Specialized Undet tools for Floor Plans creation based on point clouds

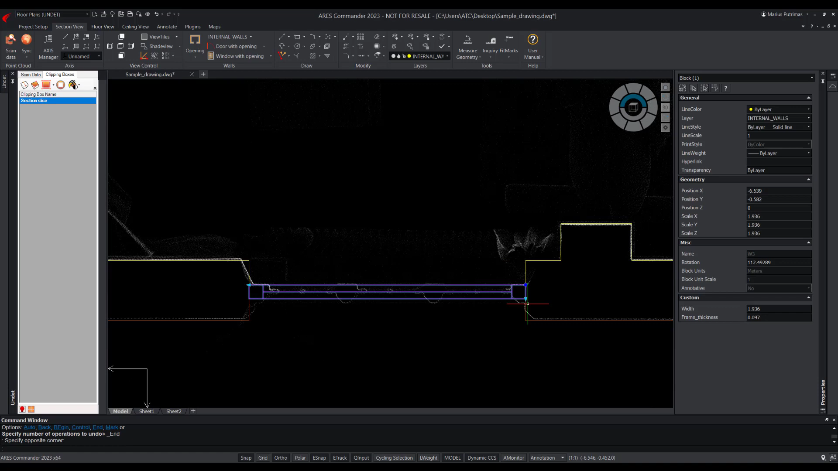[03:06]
As you can see, it is super simply to fulfill drawing with doors and windows blocks,
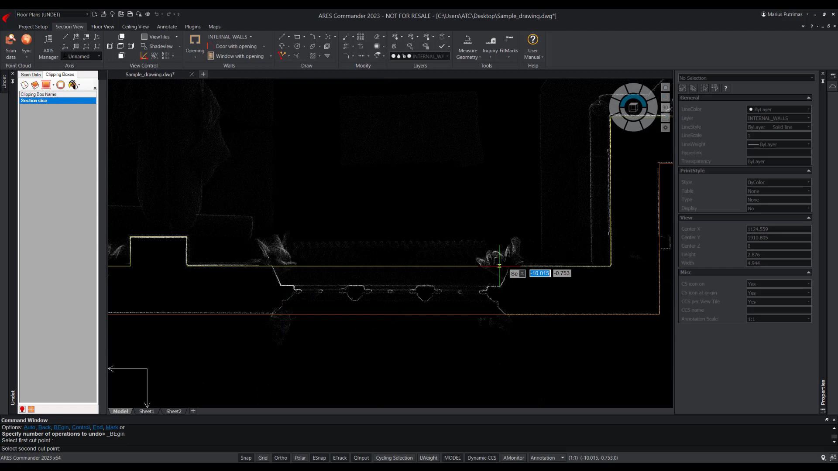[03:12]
and we can move to the next process stage. In this process stage, we will fulfill the drawing with objects and lines visible from section line to floors.
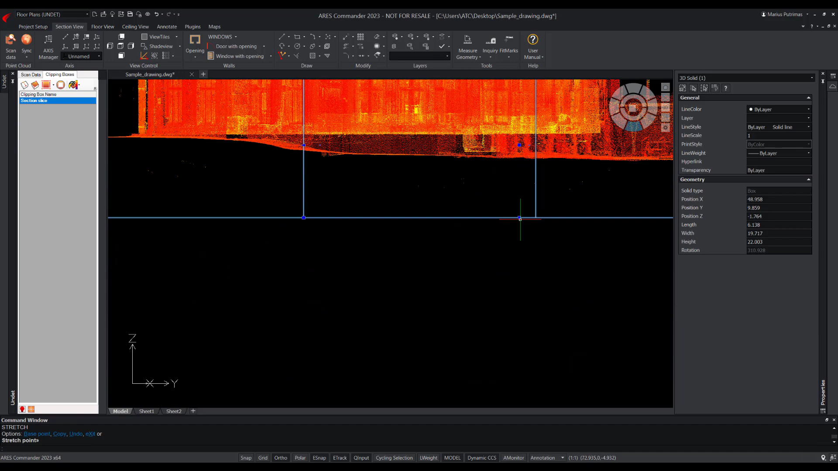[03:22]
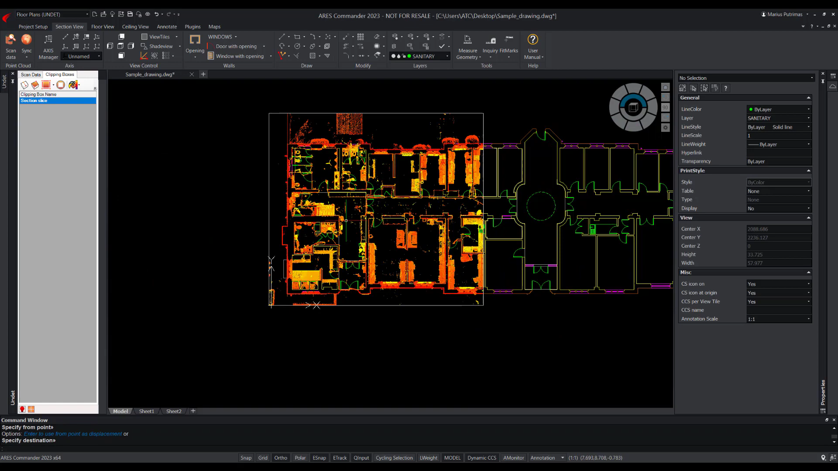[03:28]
So, in the furniture and service menu section, we can find dynamic blocks of sanitary objects,
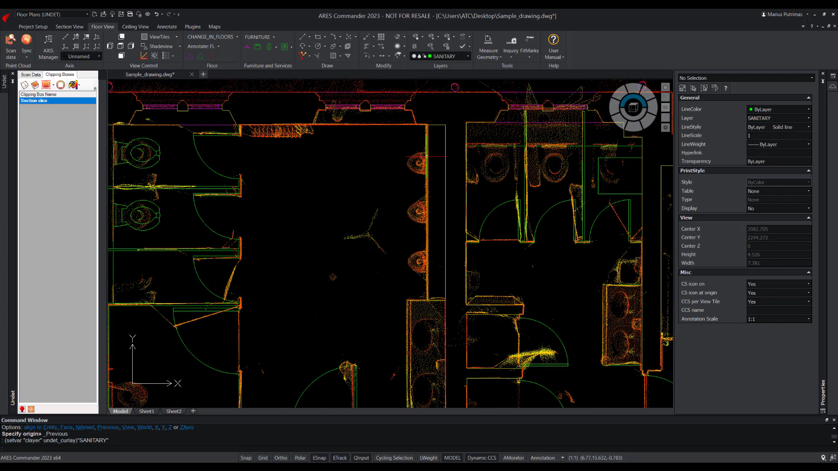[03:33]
together with layer selection tools to vectorize them manually.
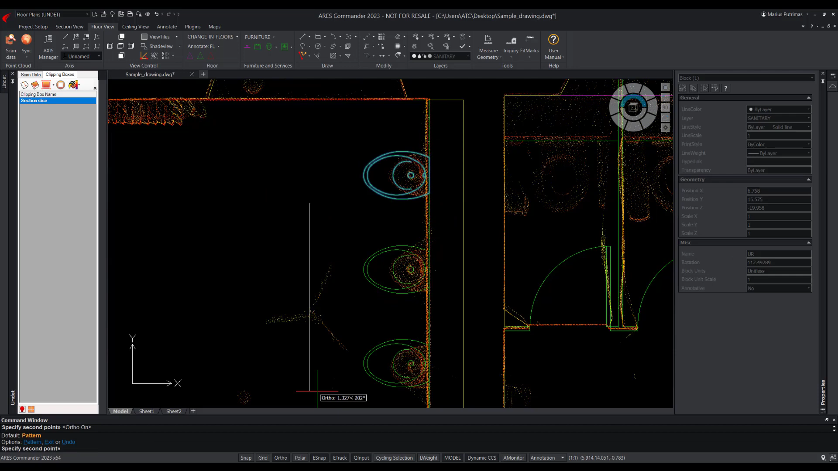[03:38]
And using a built-in dynamic blocks, we could very simply mark sanitary objects.
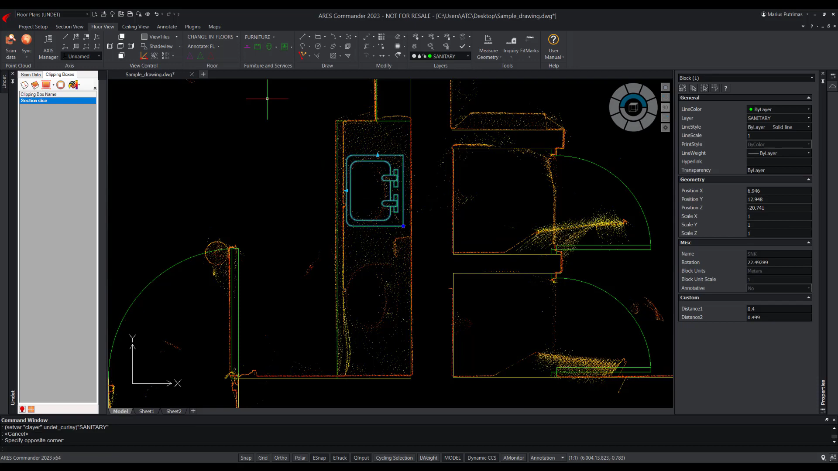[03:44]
After adding these blocks,
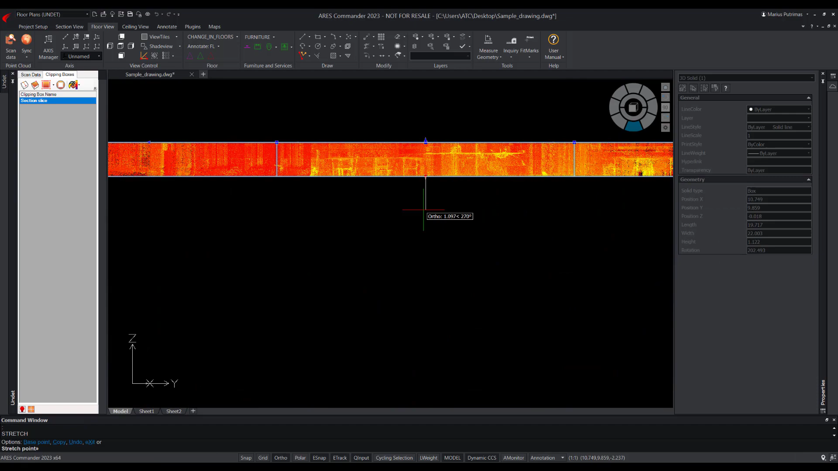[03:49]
we can slice the point cloud to see only floors and change coloring mode into biplane to see floor plan changes better.
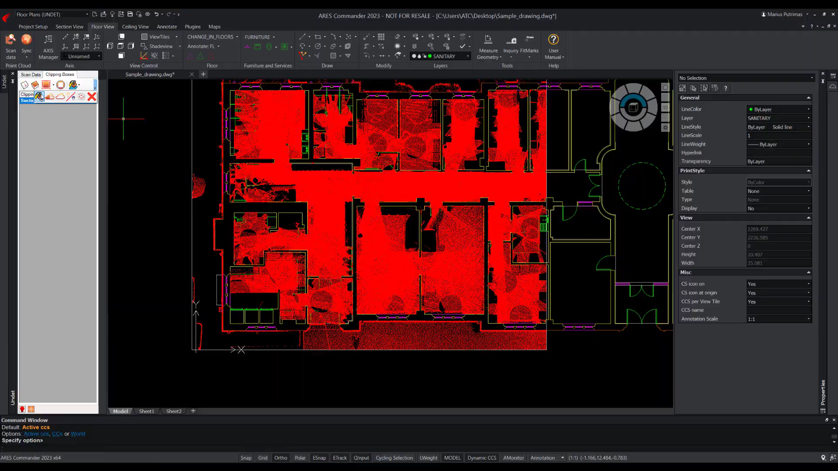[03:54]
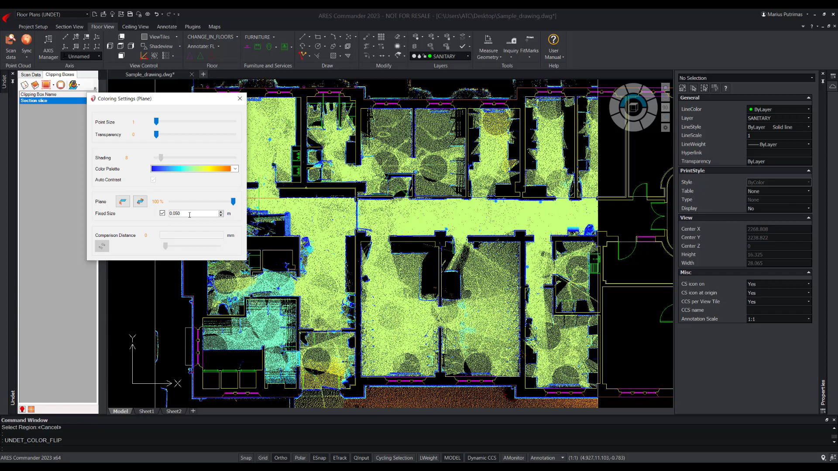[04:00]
Select the suitable layers and draw steps or floor's height changes lines.
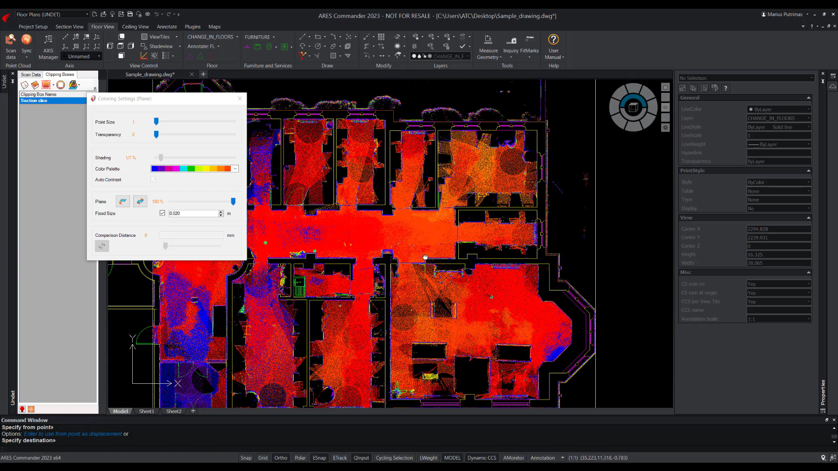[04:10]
And the last general process stage of floor plan vectorization is, ceiling view, to draw objects visible from section lines to ceilings, beams, soffits and changes in ceiling lines.
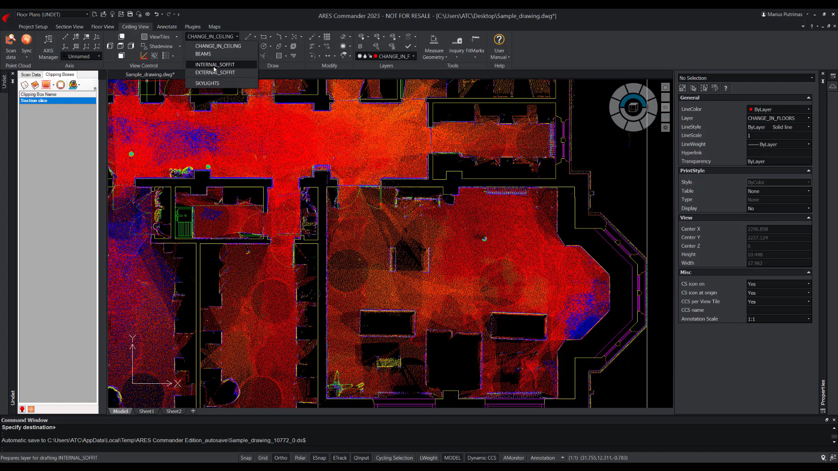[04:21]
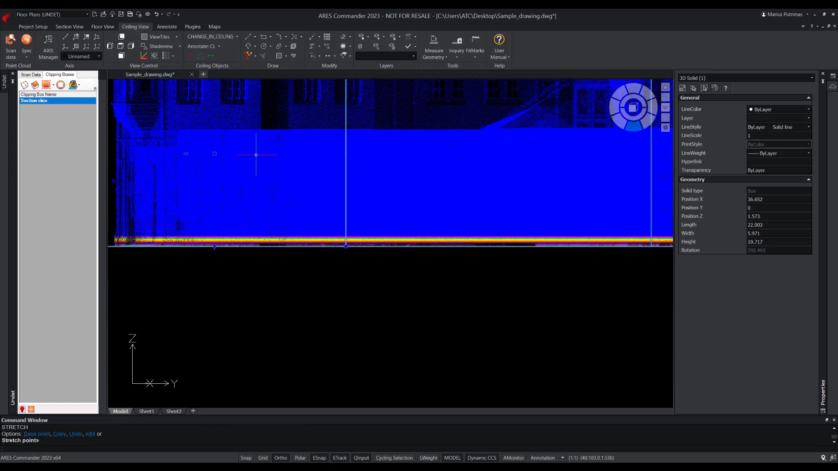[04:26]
To better see changes in the ceiling geometry, we can use the same coloring mode which we use to see changes in floors, coloring by plane.
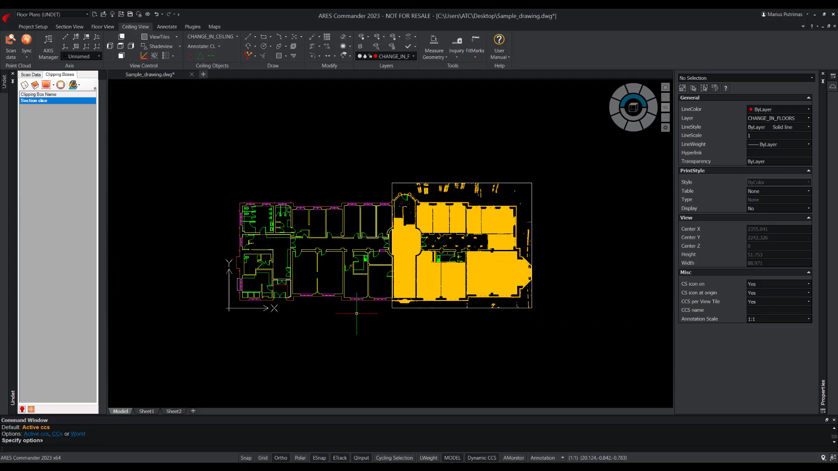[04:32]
Using the fast layer selection tool,
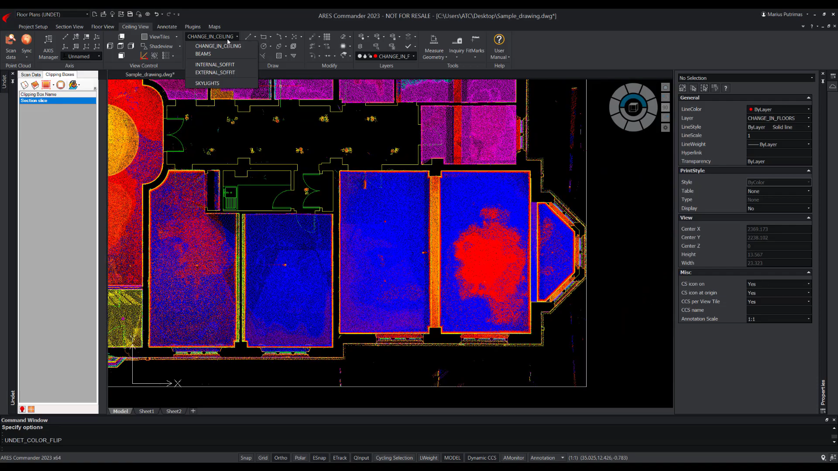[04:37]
we can select the suitable layer and vectorize objects we need, for example, these beams.